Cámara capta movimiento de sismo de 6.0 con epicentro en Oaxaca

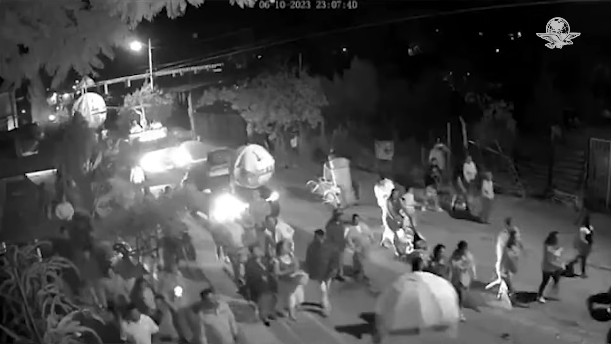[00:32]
Oh Así se percibió el temblor este viernes 6 de octubre en regiones como el Istmo de Tehuantepec y los valles centrales de Oaxaca en la capital.